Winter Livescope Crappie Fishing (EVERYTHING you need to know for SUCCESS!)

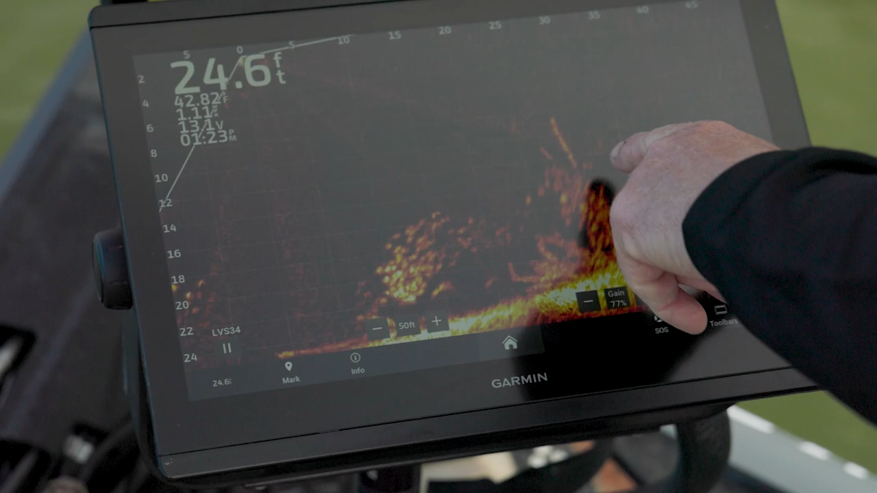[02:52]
On screen: depth 24.6 ft
There's a fish on the back side of that tree. I'm going to zoom in.
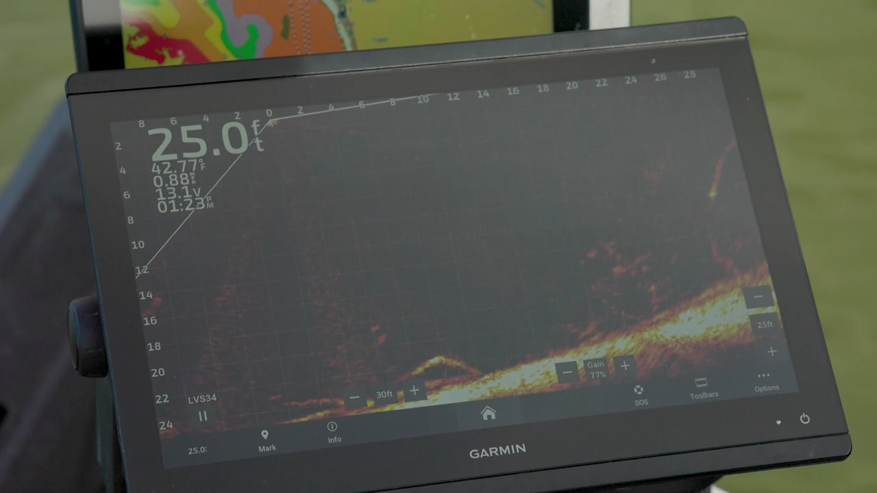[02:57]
On screen: depth 25.0 ft, water 42.77°F
30 foot is my good range that I can really tell what that fish is.
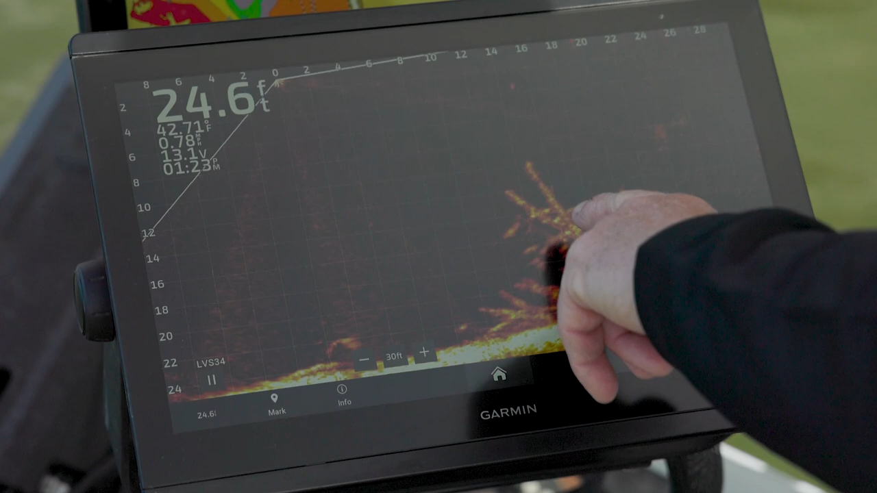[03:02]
On screen: depth 24.6 ft
So at 30 foot, I'm beginning to isolate some small fish in the front, and then some better fish on this back side of the tree.
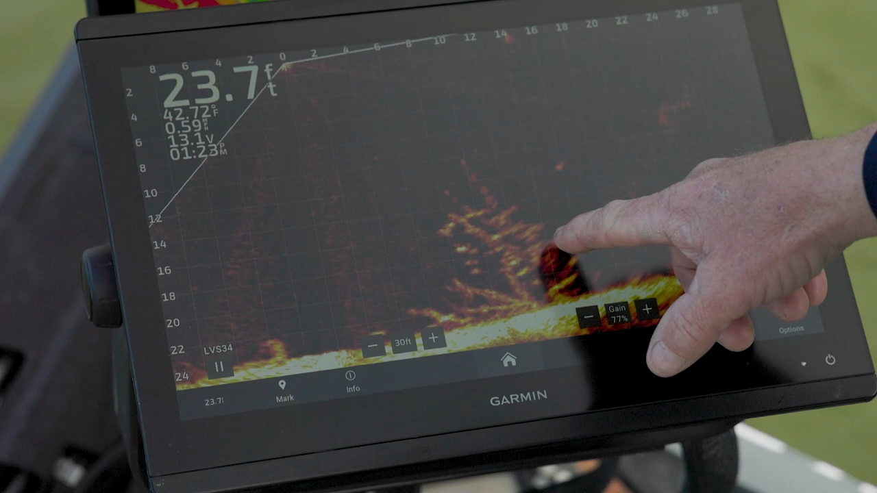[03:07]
On screen: depth 23.7 ft, water 42.72°F
So you can see that those are a little bit better. They're occupying about half of that grid. So they're about a 12 inch long crappie. So really simple process.
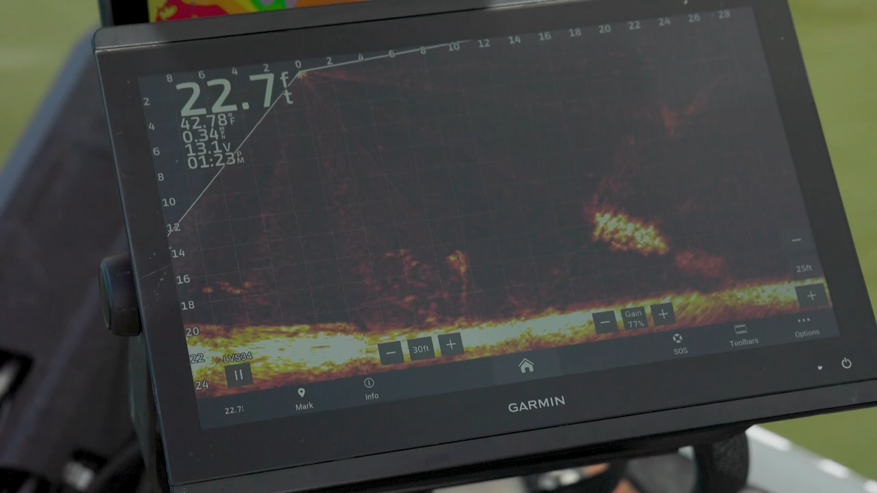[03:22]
On screen: depth 22.7 ft
I encourage everybody to turn their grids on and use them because that, for me, helps me size those fish.
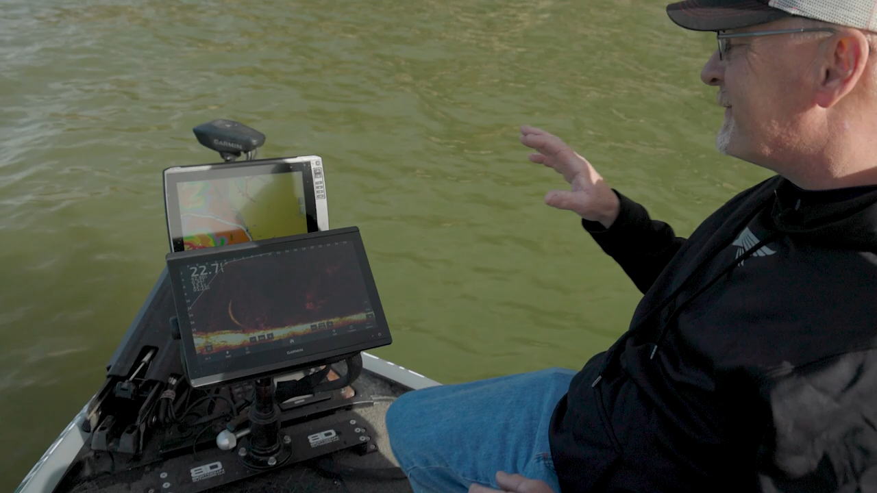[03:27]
And in tournament fishing especially, saves a lot of time.
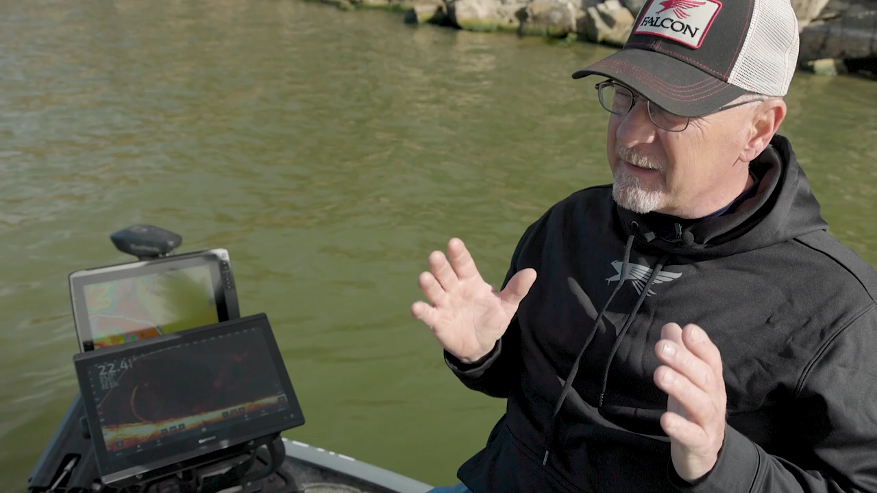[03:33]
Surely out of one of these. So I'm looking, you know, there's some small fish, a little bit bigger, another little bit bigger fish there.
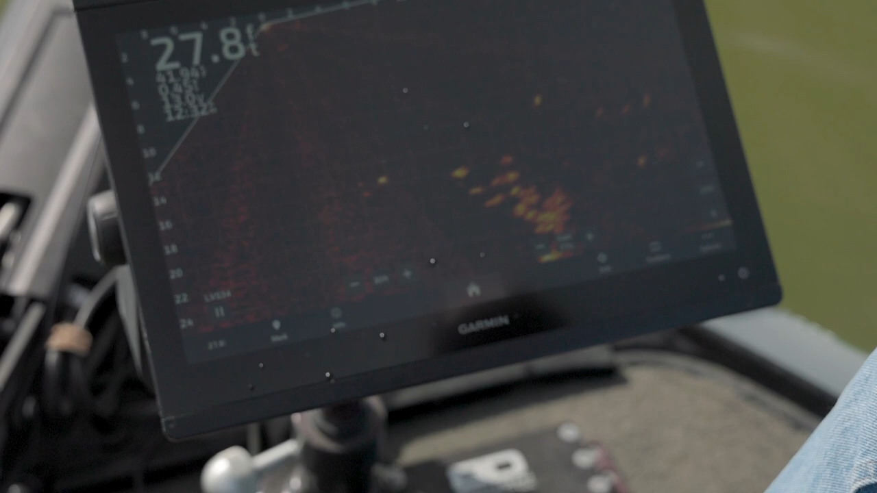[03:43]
Obviously I'm trying to target just a little bit bigger fish. And I always try to start at the top one because I want to, I want to be able to fish to the entire pile.
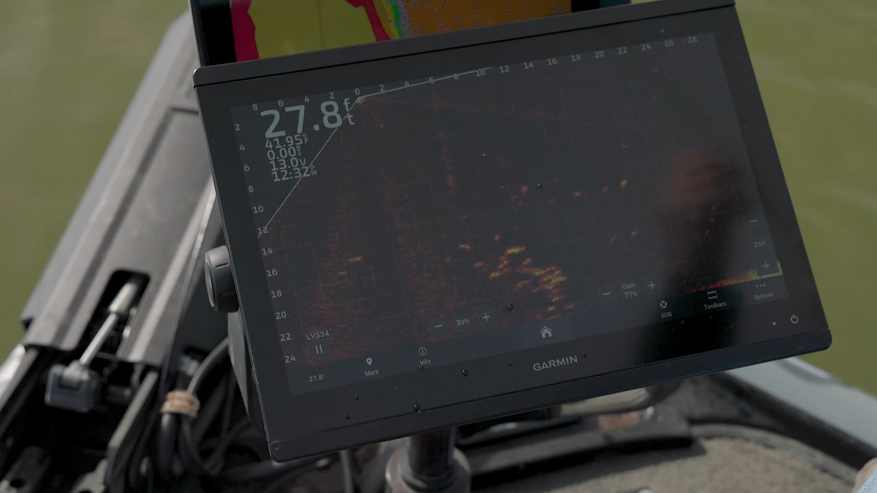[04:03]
On screen: depth 27.8 ft
If you looked, my jig disappeared, and that was why. So that's one of the downfalls of what I'm doing.
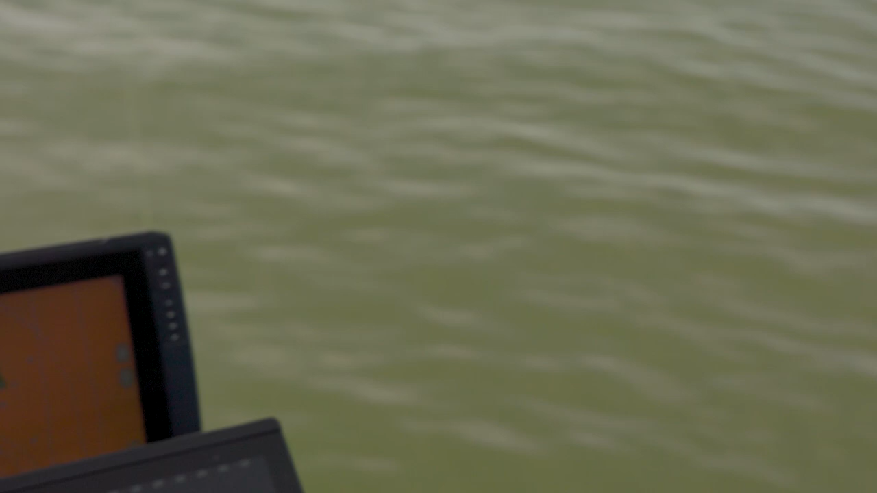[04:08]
I'm fishing a three-eighths weight above a 32nd ounce jig.
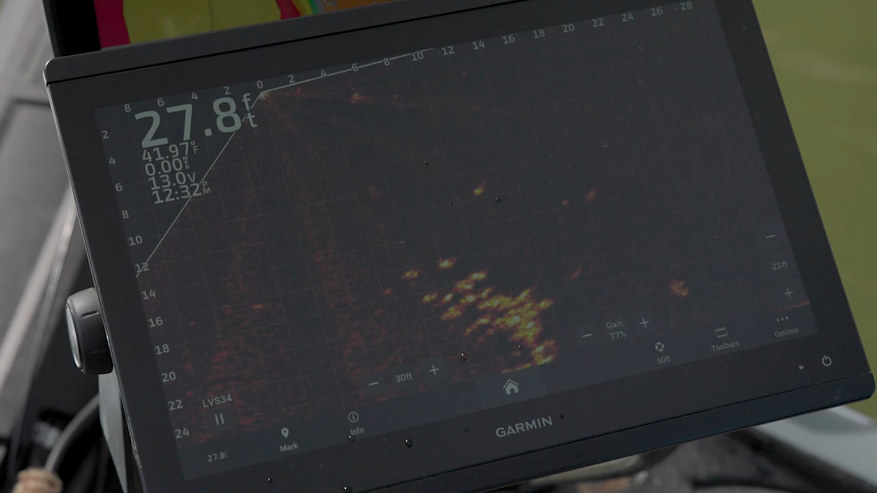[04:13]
On screen: depth 27.8 ft
As you can see, as it's falling, that it inverts there. But this is probably the biggest fish in the pile.
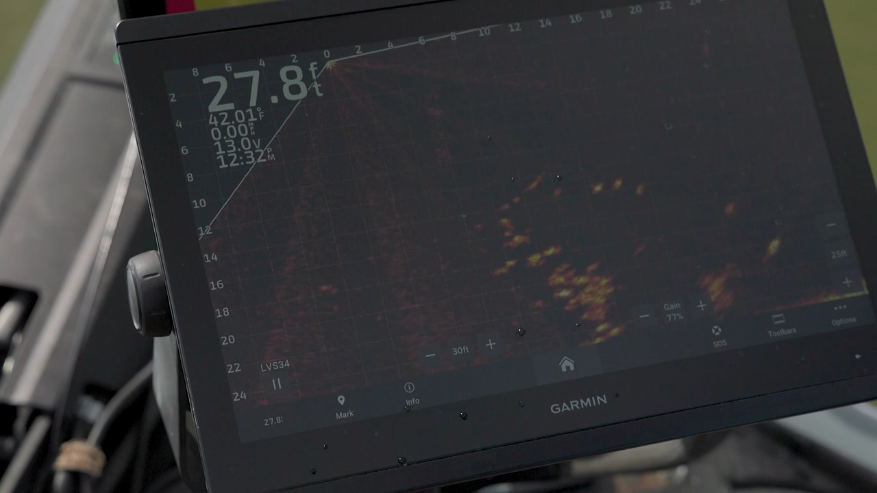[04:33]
On screen: depth 27.8 ft
Oh, he went to my weight, wanted to eat it. He quit on me. I want one of them to go after the jig.
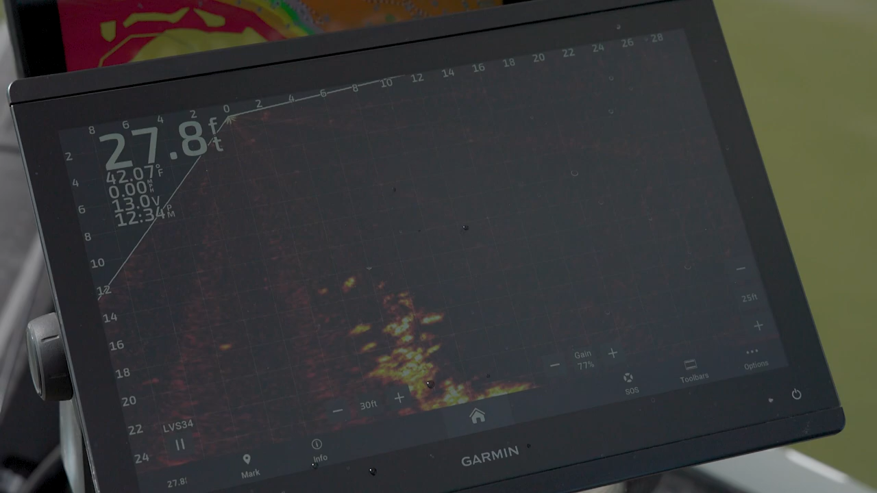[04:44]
On screen: depth 27.8 ft
Missed him. Just barely bit on it.